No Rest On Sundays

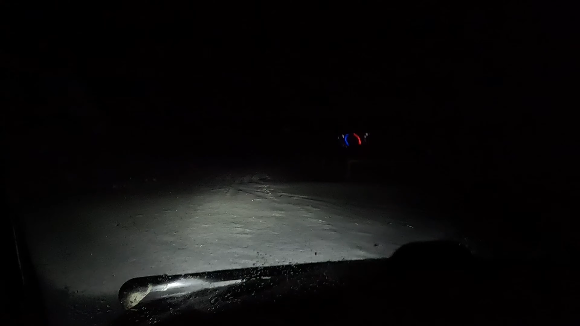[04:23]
Chores must be done. Now, I can turn my high beam zone, as you can see right there. So, yeah. At least, I think you can see them. And we will make our way to the farm. Man, them driveway markers sure are a blessing.